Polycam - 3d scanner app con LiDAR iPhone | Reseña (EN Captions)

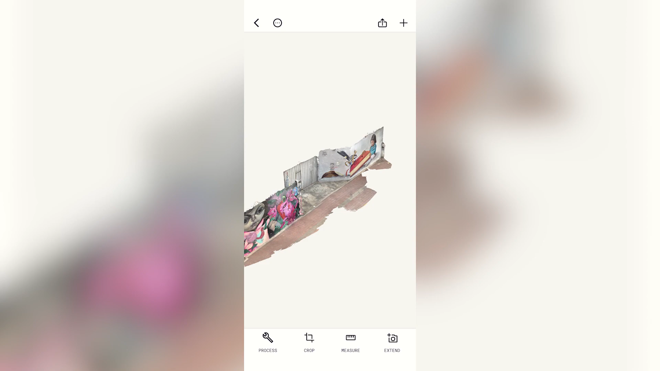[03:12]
El siguiente botón es el Crop.
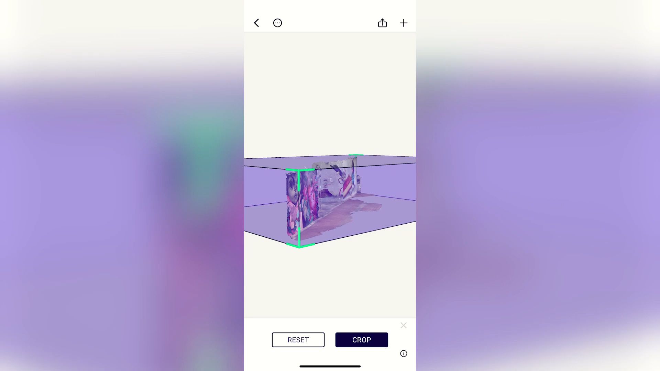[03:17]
Con esta función podemos ajustar los parámetros de la virtualización para obtener un resultado más limpio.
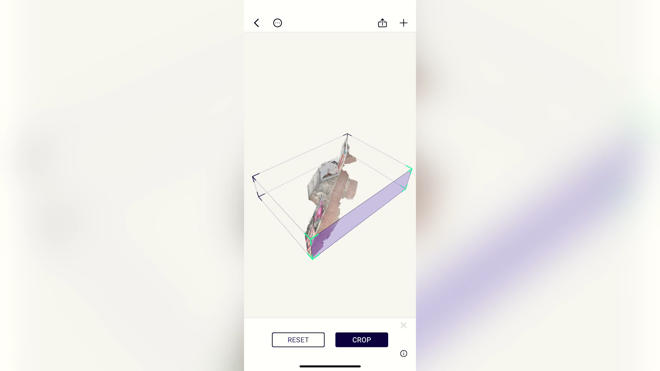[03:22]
Presionas cualquier lado de la caja y cuando esté de color azul, puedes mover para agregar un nuevo límite a las superficies.